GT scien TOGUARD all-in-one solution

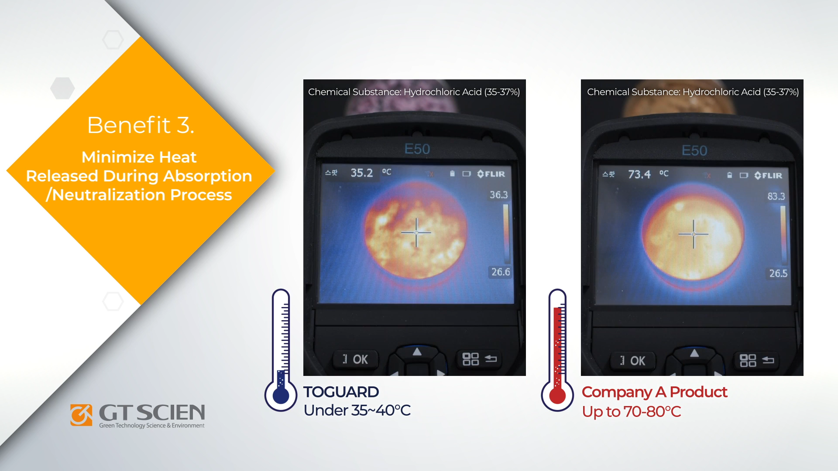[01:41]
2Guard releases significantly less heat than competing products during the absorption and neutralization process, ensuring that accidents can be treated and cleaned up safely. 2Guard changes color according to the type of chemical substance it absorbs, allowing for safer, quicker cleanup.